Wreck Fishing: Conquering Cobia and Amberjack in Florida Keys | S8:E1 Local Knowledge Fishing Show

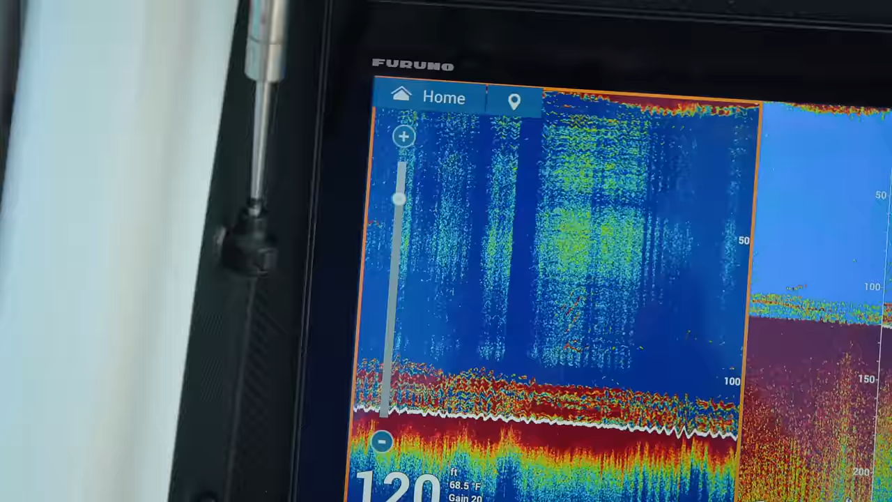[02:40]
On screen: depth 120 ft, water 68.5°F
I want to say maybe a dozen, 15 years ago.
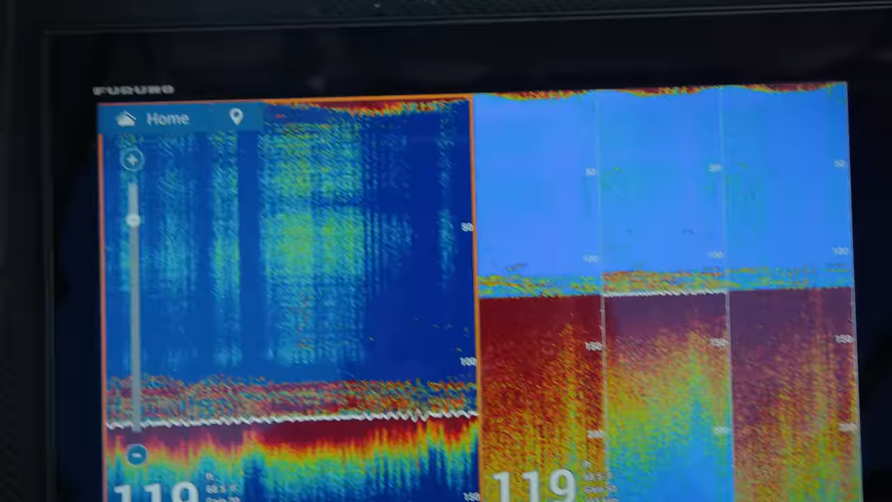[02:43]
This is like perfect right here.
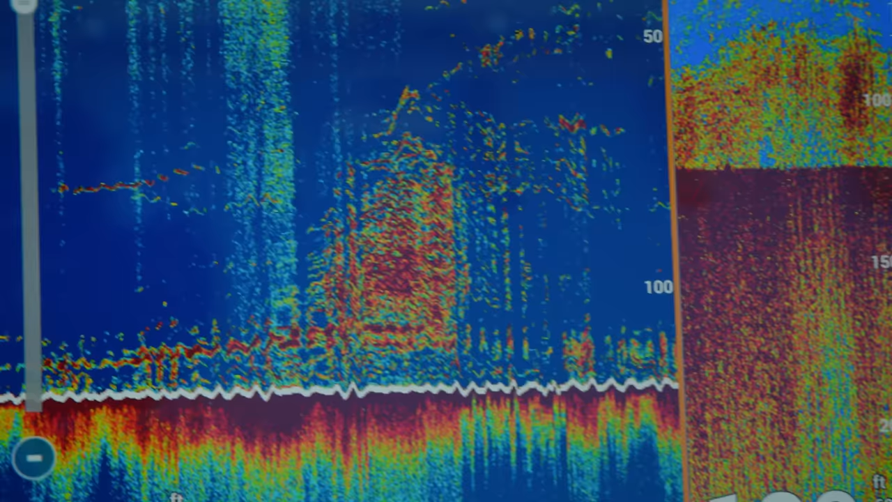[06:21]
I know. I just saw it as I was walking forward. It's lit. Every species has their own range of water that they'll work in.